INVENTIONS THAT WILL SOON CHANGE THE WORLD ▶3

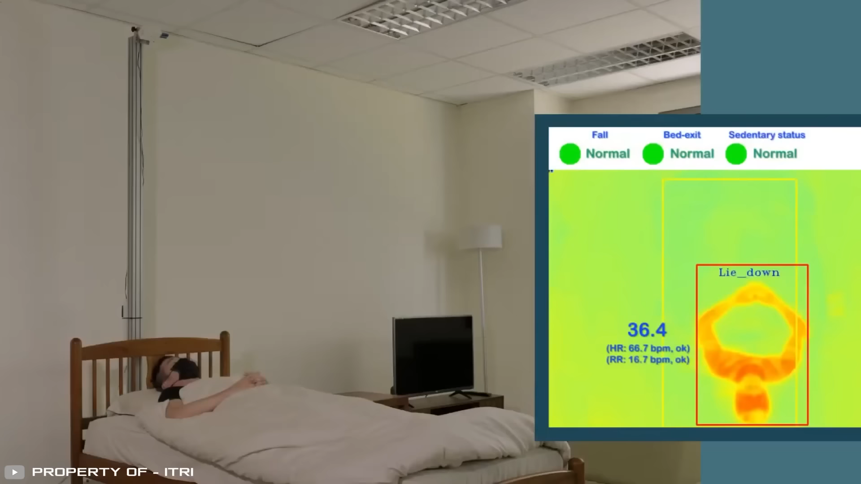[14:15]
For example, in the event of a patient falling from bed, a wheelchair, or prolonged inactivity.